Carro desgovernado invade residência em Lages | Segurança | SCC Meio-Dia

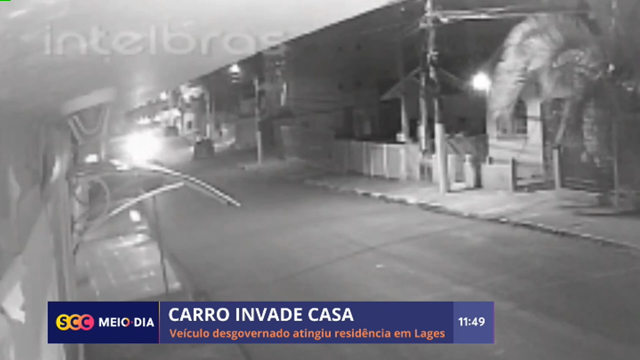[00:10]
Bom almoço para você. Obrigado para quem escolheu o SBT para acompanhar as notícias de Santa Catarina. Nossa equipe trabalhando muito desde as últimas horas para que você saiba tudo o que acontece aqui no nosso estado. Impressionante a imagem que você vai assistindo comigo. Estou vendo aqui no retorno, a Cláudia Pleite já está em frente da casa, eu vou trazer ela para a tela já. Agora, deixa eu mostrar para você o que aconteceu. O carro perdeu o controle, ele veio, olha o farol dele lá, ó. Veio em velocidade elevada, vai perder o controle agora. Perceba, ele vai cruzar a estrada e invadir o muro e bater na casa.